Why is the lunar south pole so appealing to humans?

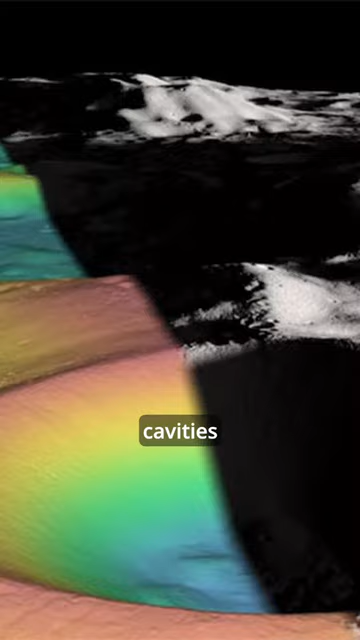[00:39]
The deep cavities in this area are believed to contain a significant amount of frozen water.